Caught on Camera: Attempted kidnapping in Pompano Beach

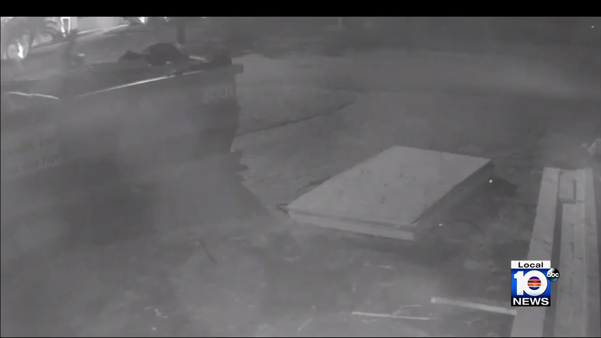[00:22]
Left alone, that man circles back and confronts the lone girl. Detectives say this was an attempted kidnapping. It's a little unusual, I would say.